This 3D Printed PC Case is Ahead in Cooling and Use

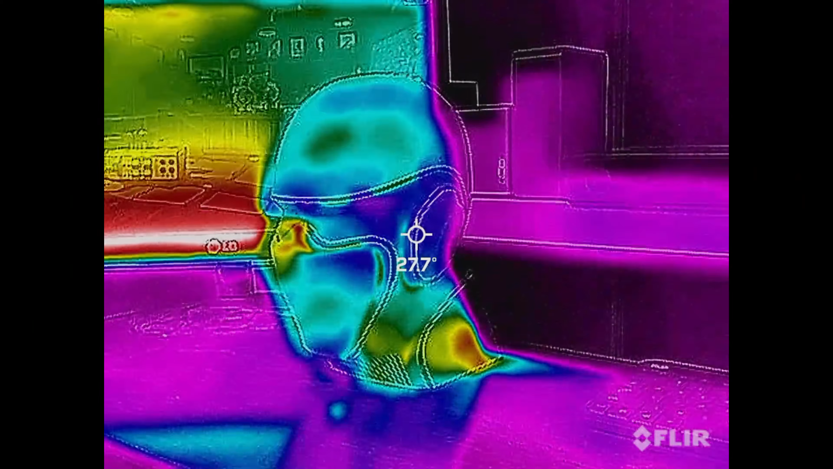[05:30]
The thermal image in camera shows that the hot air really is being pushed out the back, and that the skull portion is kept cool.
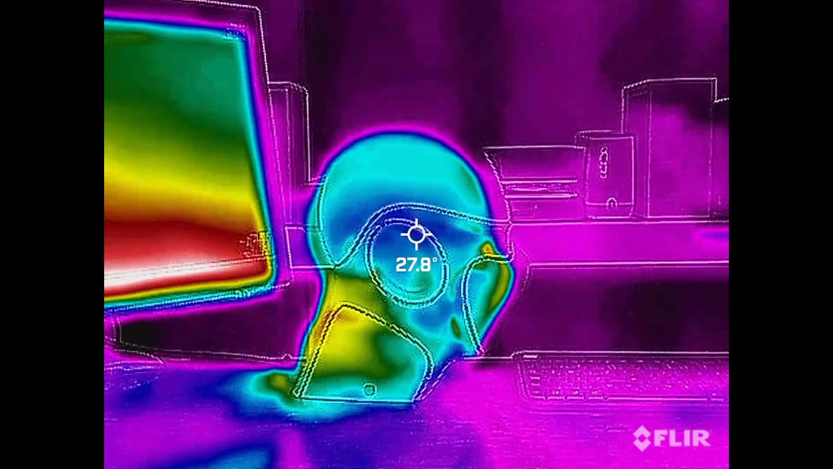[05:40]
You'll see later on why it was important to have the exhaust fan extend beyond the rear of the skull.